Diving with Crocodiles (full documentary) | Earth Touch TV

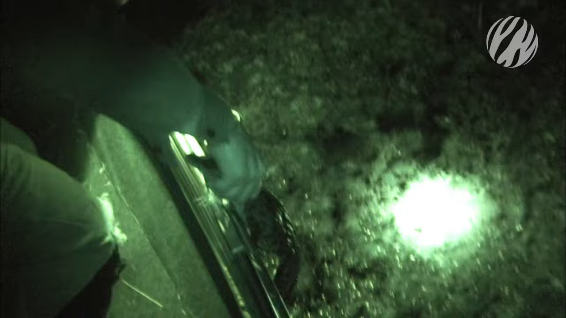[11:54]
Vince catches juveniles with one hand,
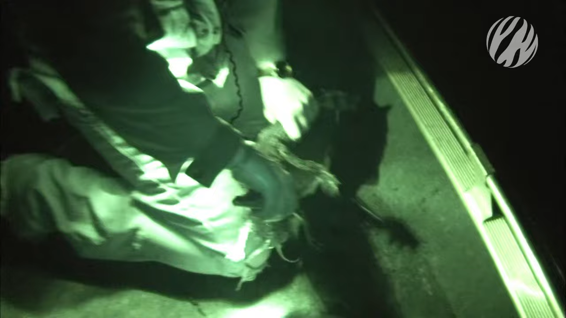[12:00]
but he needs to watch their tiny teeth, which could shred his fingers.
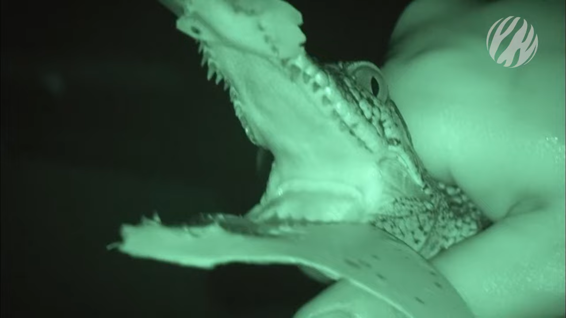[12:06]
Larger crocodiles, anything longer than a meter, are more difficult to catch.
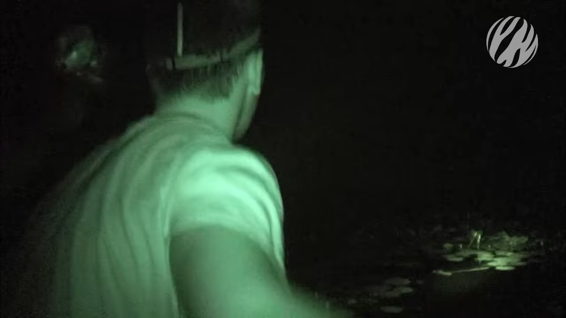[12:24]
All lights on the boat except the searchlight are switched off to hide Brad and Vince. There is, there is. This makes for a stealthier approach in the dead of night. They approach a much bigger crocodile.